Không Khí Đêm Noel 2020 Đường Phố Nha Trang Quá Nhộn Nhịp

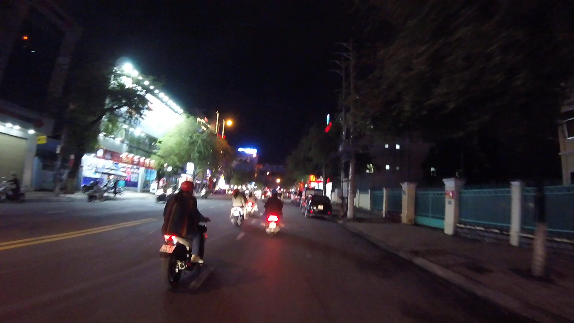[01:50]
Không khí nó có vẻ làm cho ấm hơn. Ngày Noel lạnh lẽo nhưng cảm giác xe cộ nó đông đúc như này thì nó ấm áp hơn. Đây, ngay đoạn chỗ này là tòa nhà Wincom trên đường Thái Nguyên. Tòa nhà Wincom cây thông của họ rất đẹp. Đang check in chụp ảnh. Có cái tiệc ở bên trong nữa cả nha. Không khí rất là vui tươi.
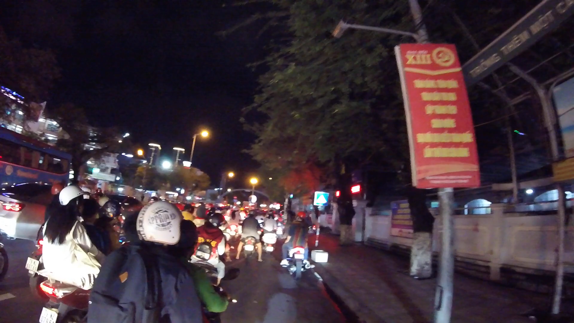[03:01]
là tên đúng của nó là nhà thờ chánh tòa khi có vua. Nhà thờ này là rất nổi tiếng ở Nha Trang. Thì các giáo dân họ ngày hôm nay lễ Noel nên họ đi làm lễ ở nhà thờ này. Cho nên là dẫn đến là xe cộ nó sẽ cũng bị kẹt một xíu. Đây, bên trong công viên dưới đây cũng rất là nhộn nhịp cả nhà. Giờ này hôm qua nhà Noel vẫn còn đi bắt quà luôn mà.
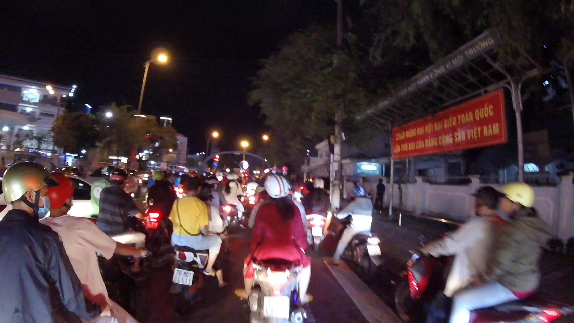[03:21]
Mấy ngày đây là máu già Noel là làm việc tập lực. Kẹt ngay cái đoạn ngã vòng xoay ngã 6 luôn.
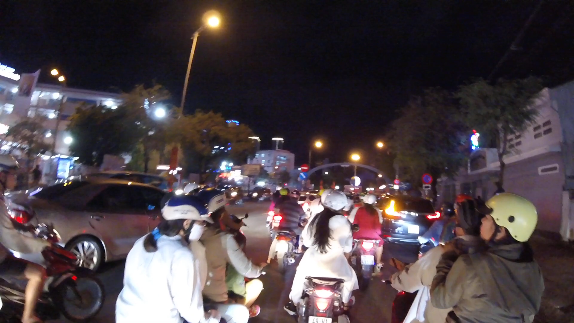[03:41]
Xe cộ khá là đông, không khí rất là tuyệt vời cả nhà ơi. Đúng ngày Tết quá.
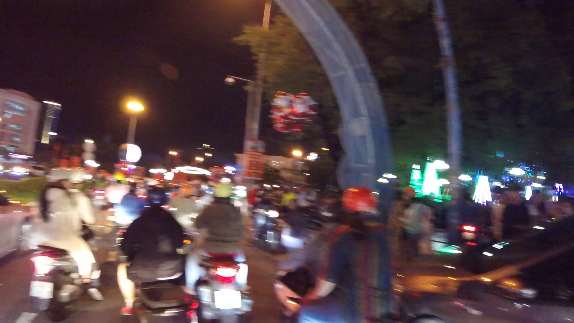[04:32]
Mấy người dân còn ở ngoài.
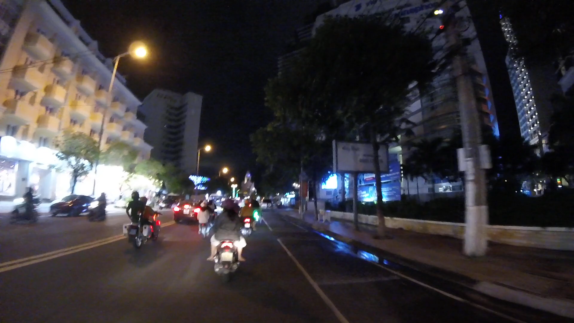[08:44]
Giờ này trời rất là đẹp, thời tiết tuyệt vời luôn, đúng một đêm Noel tuyệt vời, không khí rất là đẹp. Ở chỗ này là ngay cái lot club Lossy nè cả nhà,
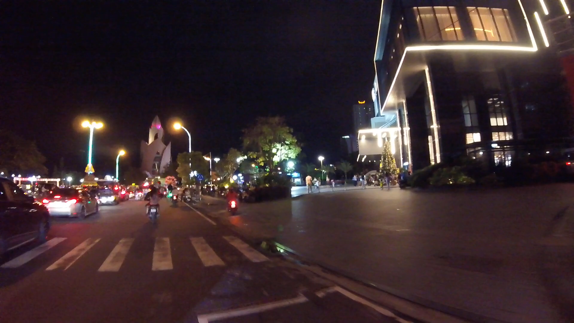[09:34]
Đây, chỗ đây là check in cây thông Noel của tòa nhà AB Central Square, nằm trên đường Lê Thánh Tôn và đường Trần Phú này cả nhà.
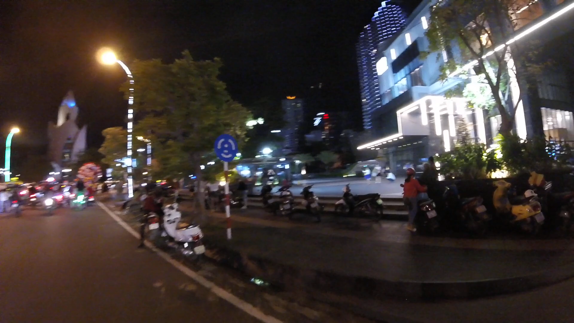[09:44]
Cây thông này bữa trước Lan Chico cũng có quay cho cả nhà xem rồi. Chỗ này thì khu nguyên nó rộng hơn.